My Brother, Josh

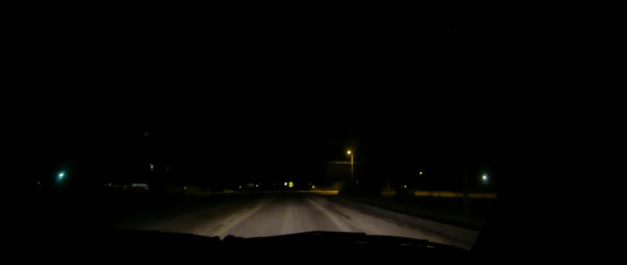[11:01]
That's, uh, very interesting. The color temperature looks different between them, too, which is bizarre.